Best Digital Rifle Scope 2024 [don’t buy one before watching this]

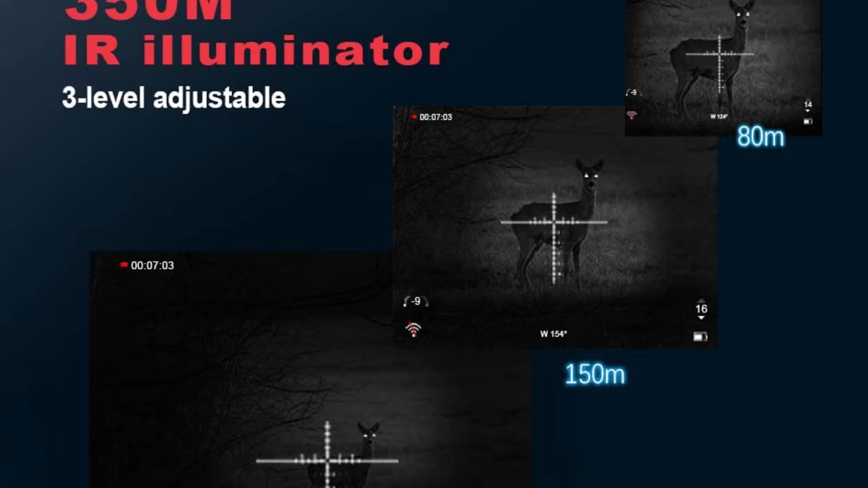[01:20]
SLRF Rifle Scopes with Selective IR Wavelength 850-940M version provides a wide range of scenarios usage.
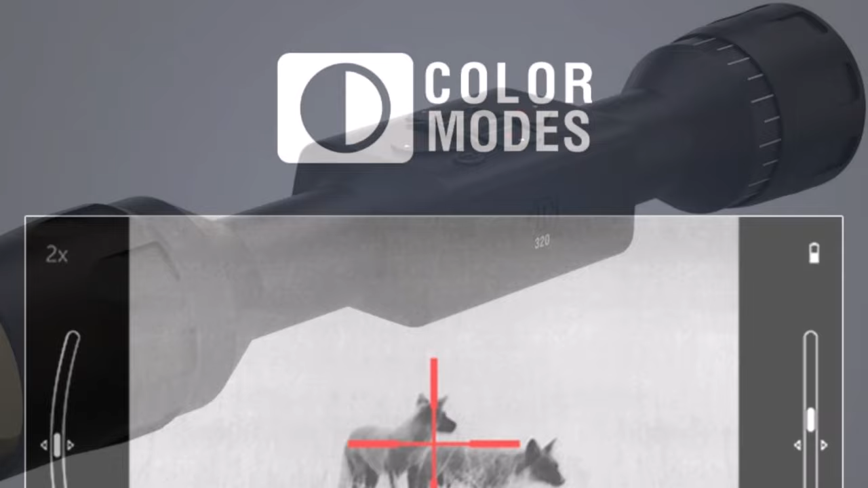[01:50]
ATN Obsidian Core LT Thermal Sensor 60 Hz One Shot Zero Sighting 12 Plus Hours Continuous Us
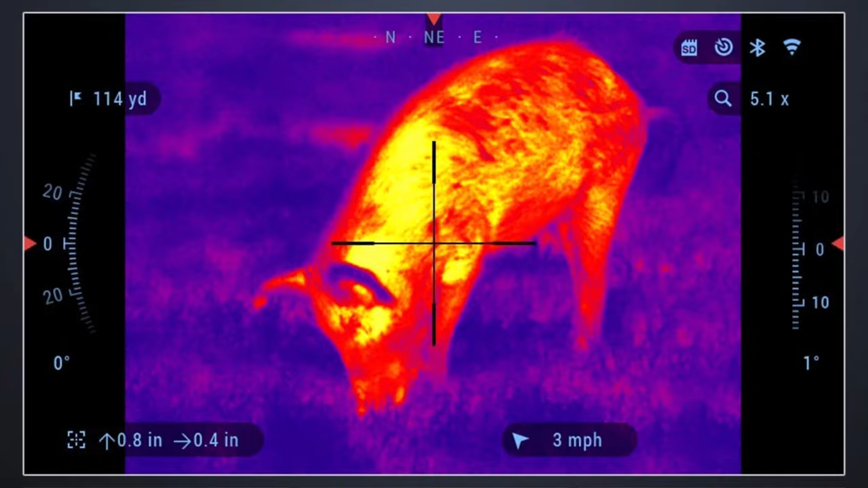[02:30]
higher sensitivity and smooth gradations even in total darkness.
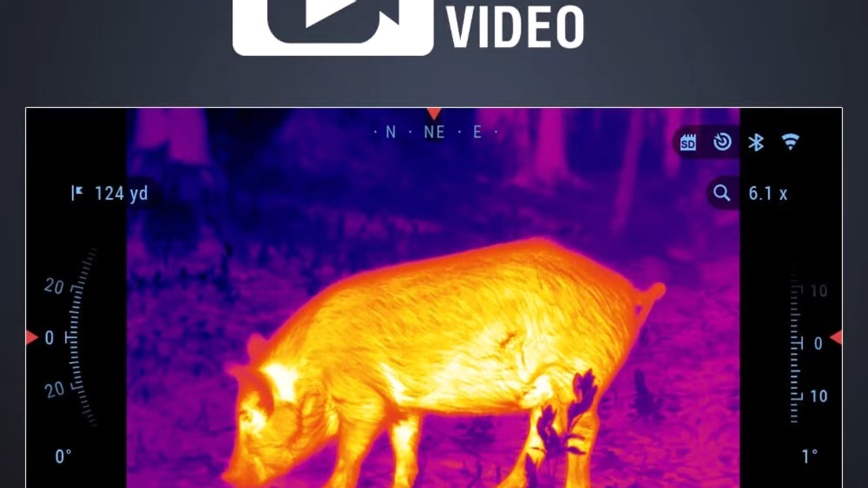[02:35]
Ballistic Calculator Hunt responsibly by making sure your shot hits the target each and every time.
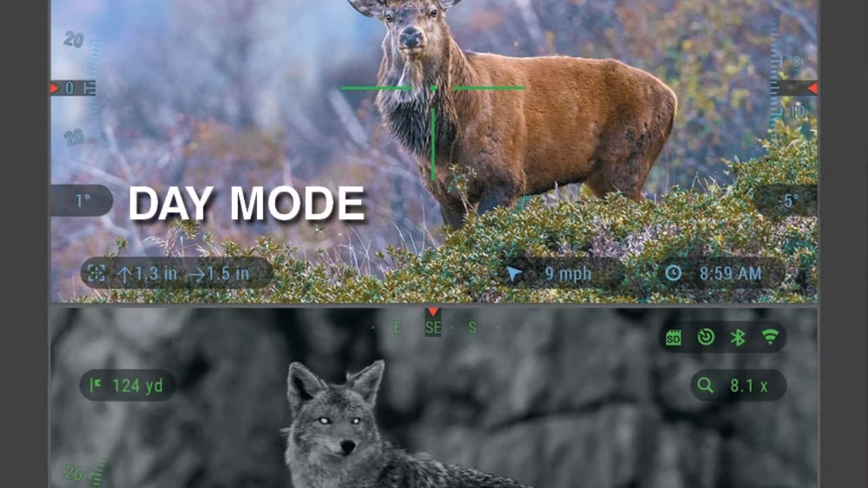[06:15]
HD Sensor An ideal combination to satisfy your 24-7's hunting needs
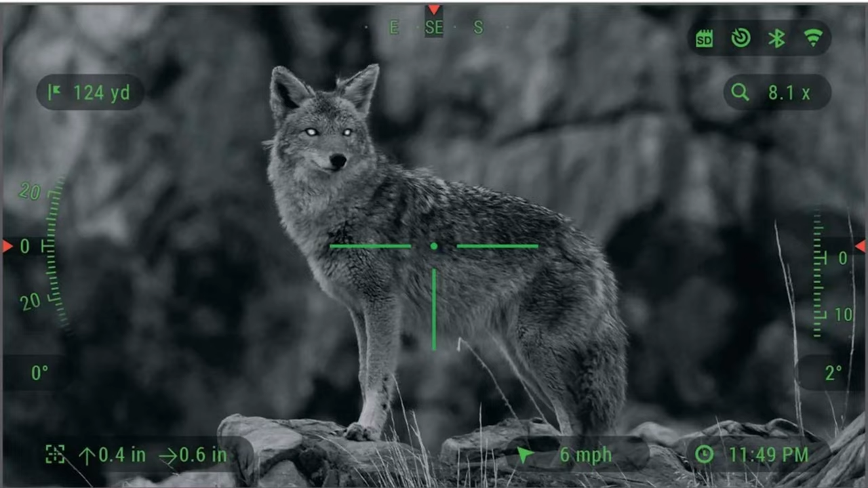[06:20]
Rich color palette for the daylight Sharp black and white image at night Dual
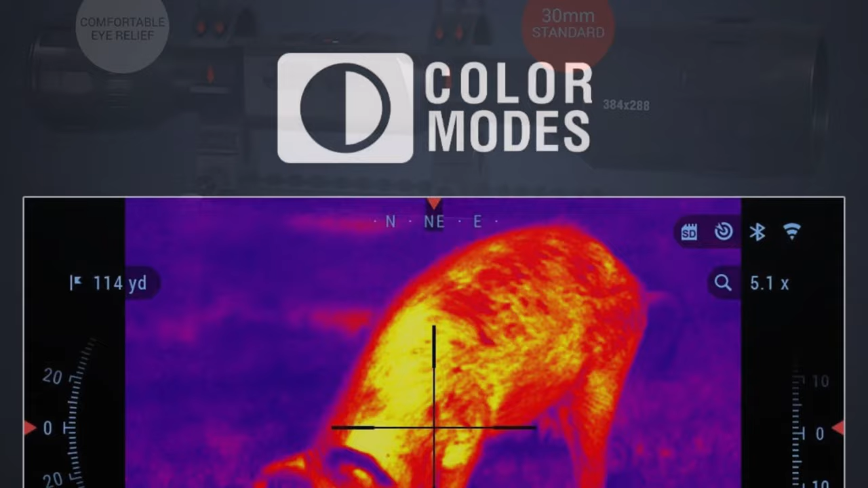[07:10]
Ballistic calculator Hunt responsibly by making sure your shot hits the target each and every time Range,
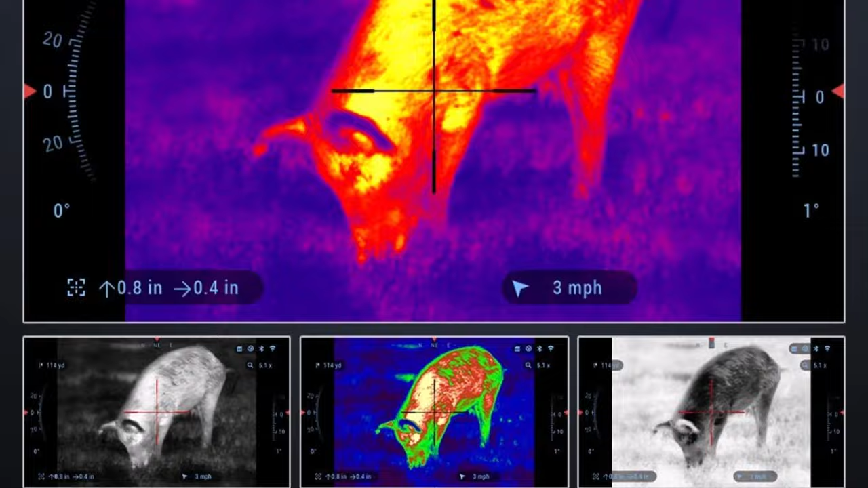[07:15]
wind, multiple weapon profile Angle to target,